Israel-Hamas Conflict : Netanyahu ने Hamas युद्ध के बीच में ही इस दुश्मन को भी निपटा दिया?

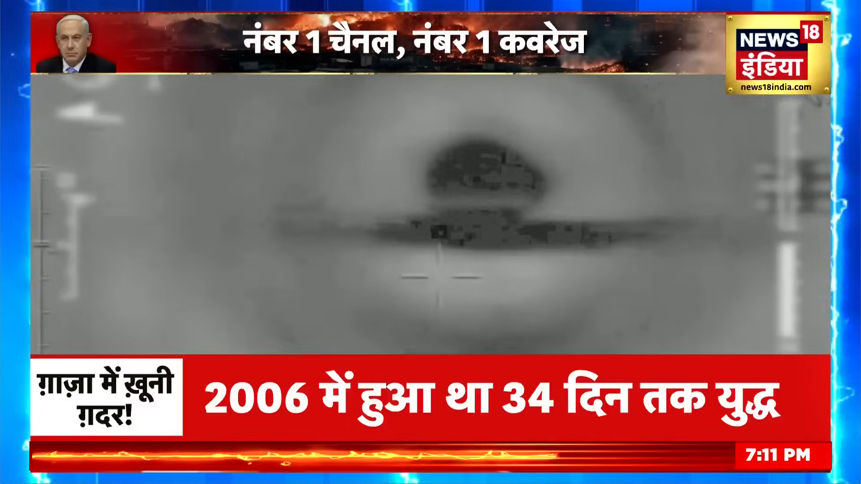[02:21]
ये इंफ्रारेड वीडियो ऐसे ही एक हमले का है। इसराइल का दावा है कि सीरिया की तरफ से उस पर कई तरफ से बमबारी हुई है और अब उसकी एयरफोर्स का यह हमला सीरिया को मुंह तोड़ जवाब है।